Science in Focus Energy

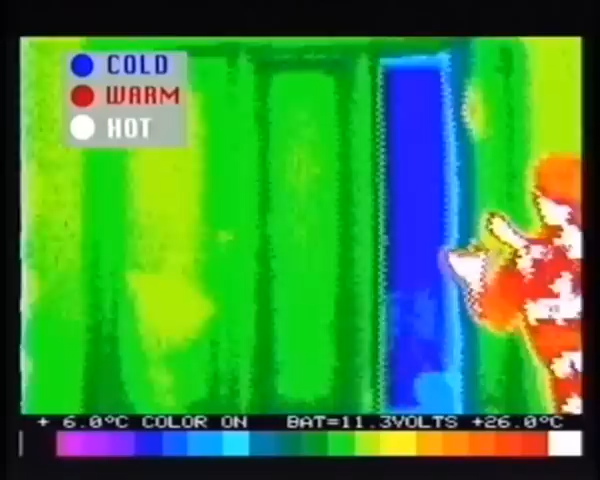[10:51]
so not only does this window let the sunlight in, radiate through the glass,
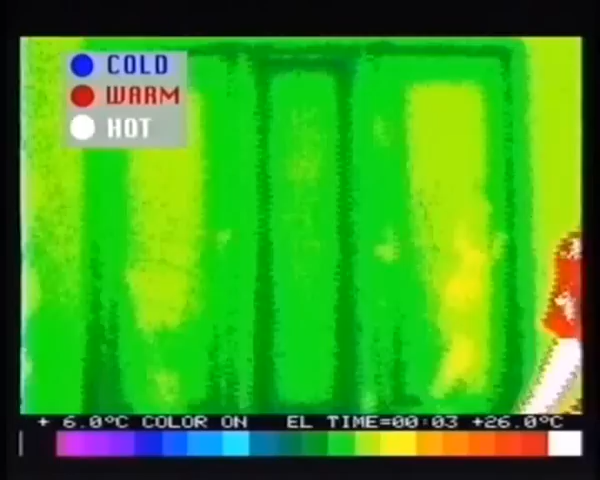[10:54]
but that air acts as insulation inside it. Good stuff. Triple glazing, that means triple the commission.
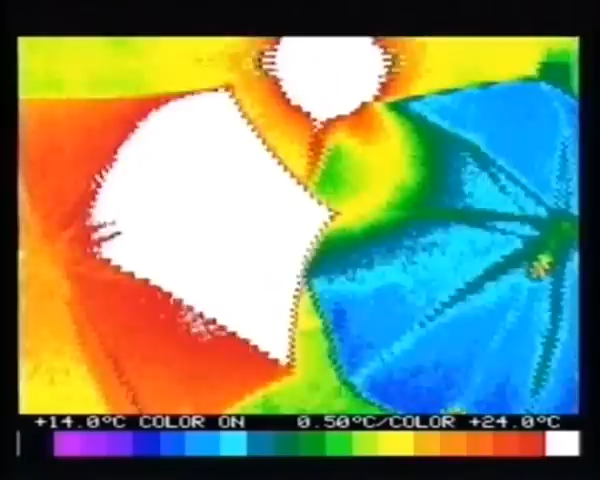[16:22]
On screen: scale top 24.0°C, scale bottom 14.0°C
On this infrared camera, white is hot and blue is cold. We can see that the black umbrella is letting through more thermal energy.
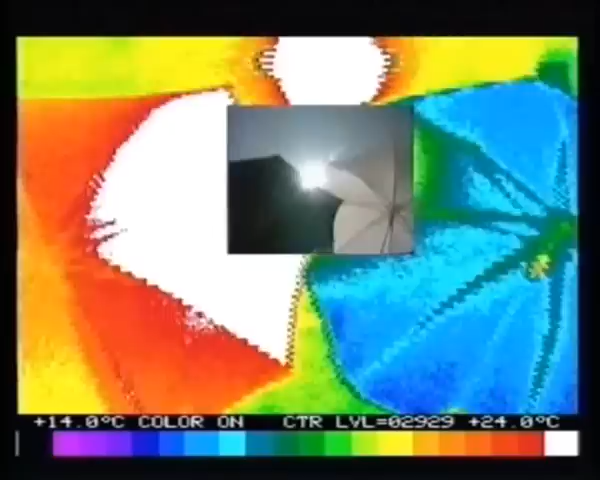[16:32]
On screen: scale top 24.0°C, scale bottom 14.0°C
The white umbrella is reflecting more of the sun's radiation, so the person underneath feels cooler.